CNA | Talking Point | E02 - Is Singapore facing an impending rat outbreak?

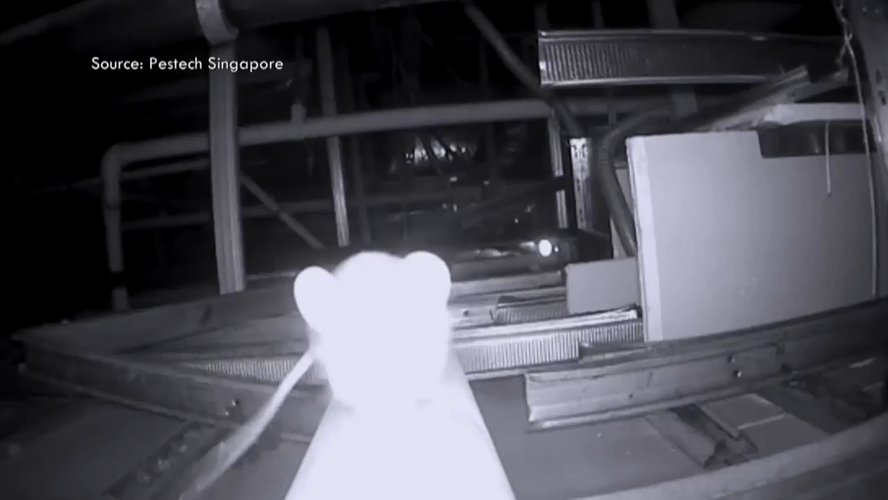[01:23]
Rats, they seem to be showing no signs of going away, despite repeated efforts to curb the rat problem. Are they getting out of control? Are we losing the battle against rats?
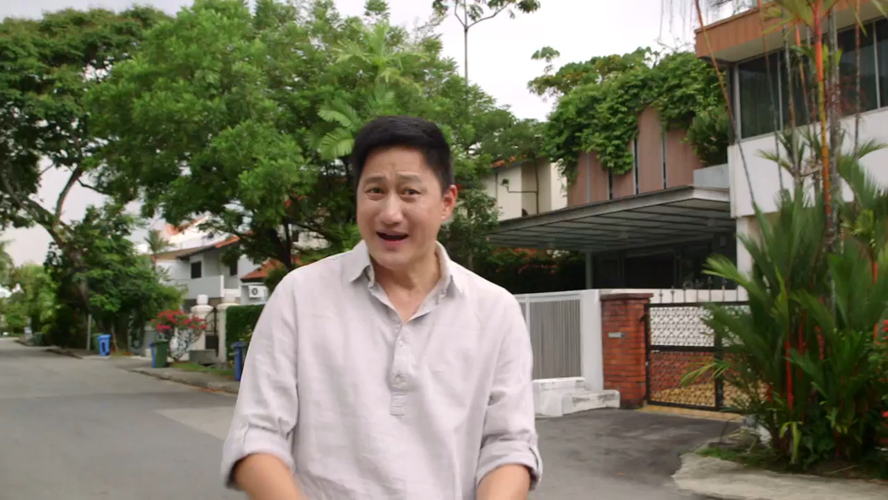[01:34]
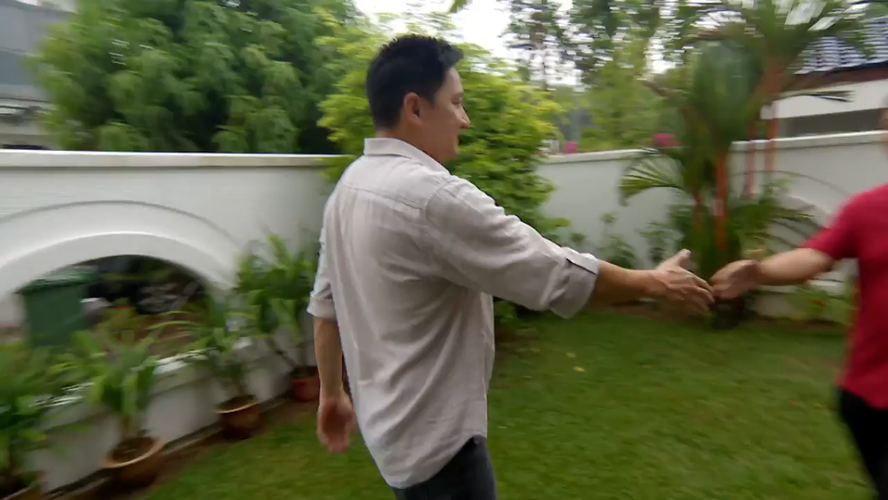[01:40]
Jamsen Chia, who lives in Lowyang, certainly feels so. For the past 15 years, he has been sharing his residences with unwanted guests.
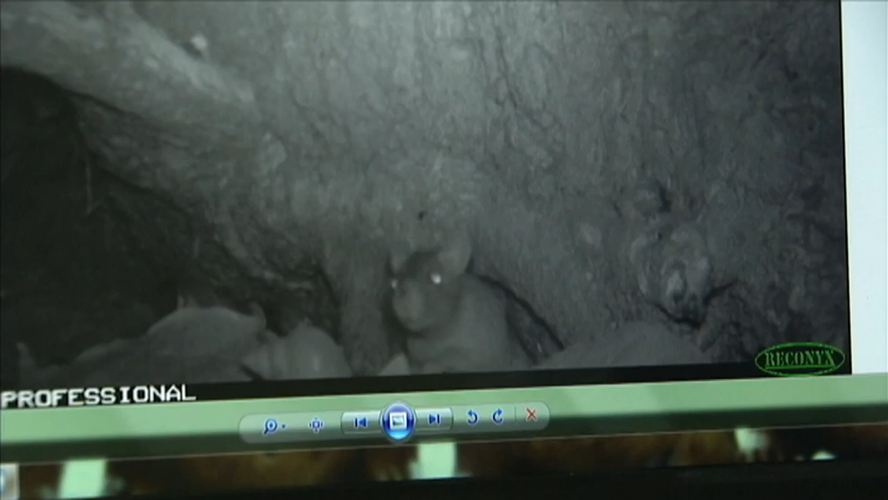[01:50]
Jamsen knew he had a rat problem.
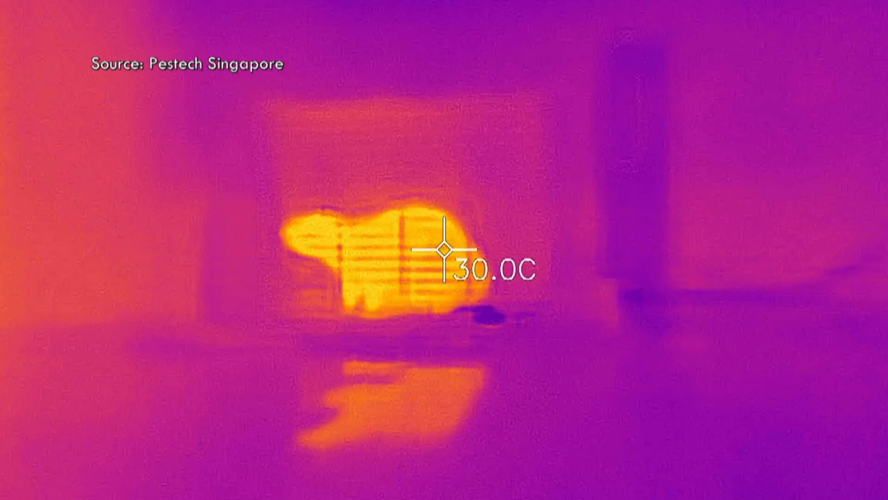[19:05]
On screen: spot 30.0°C
These devices are equipped with infrared sensors.
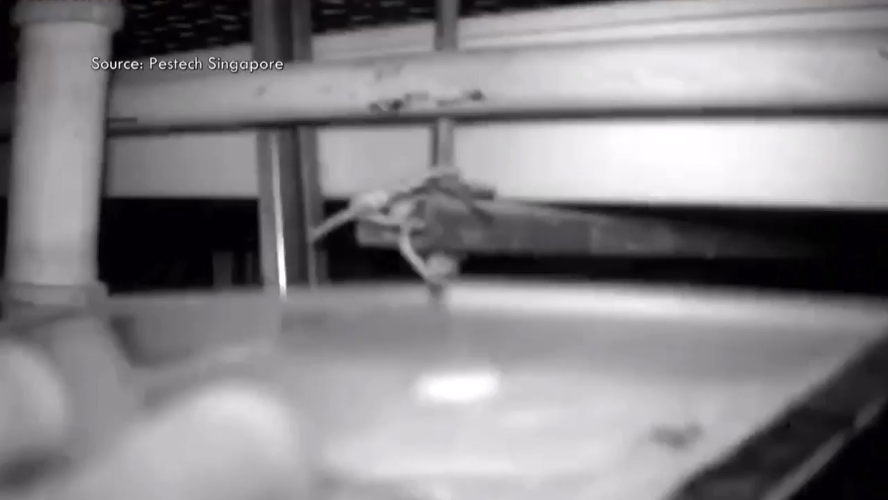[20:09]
Nowadays, we're dealing with smart rats. So, sometimes we put in the traps, it does not catch any. Okay.
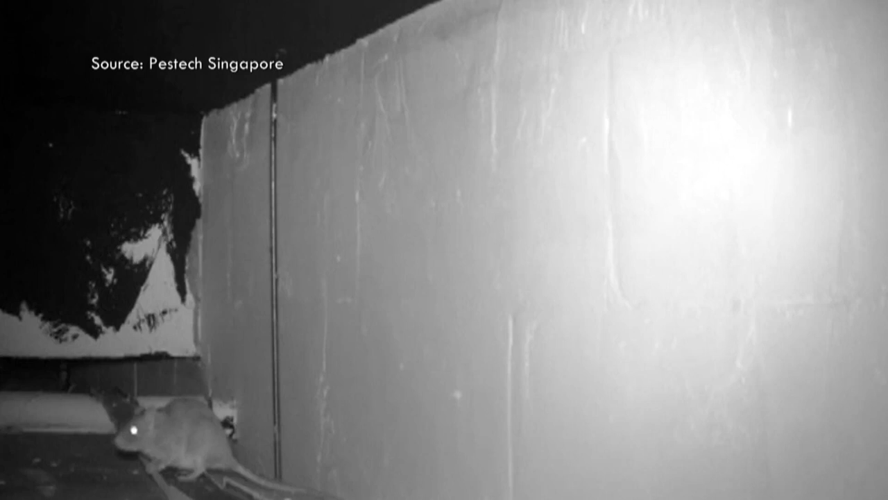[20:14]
But the sensor will tell us that the activities continue. Then we learn, actually, the rats is there, but just that they are avoiding the traps. Oh.
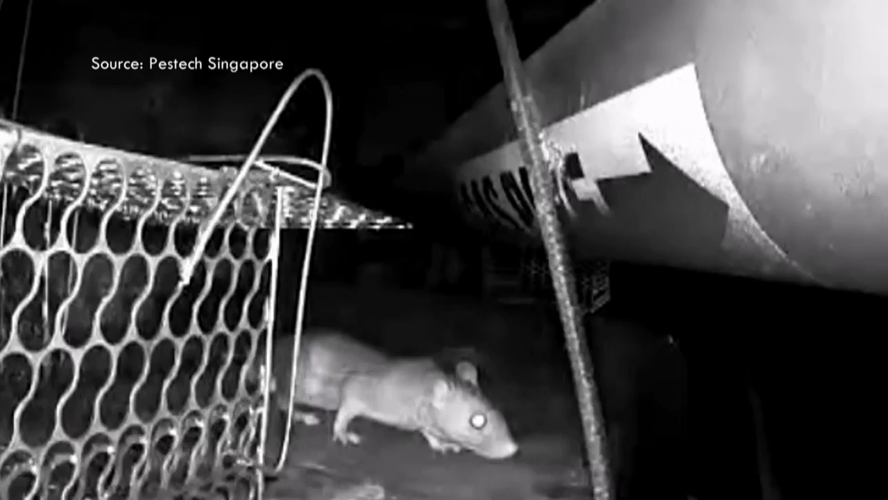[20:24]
So, we are able to sort of make changes in terms of putting in better leo and different traps.